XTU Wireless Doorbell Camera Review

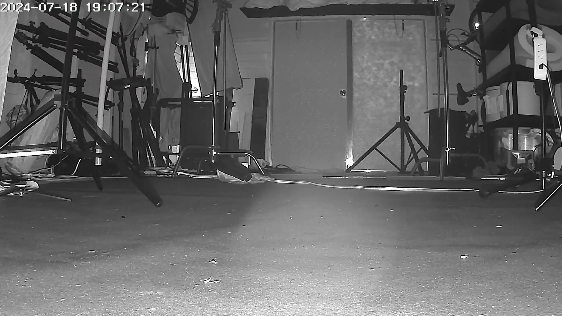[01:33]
You would never be able to tell. It's about sunset time so it's uh maybe there's a hint of light coming through the roof vent but overall that shed is black. If I go in there I can't see. So yeah it's uh it sees in the dark quite well.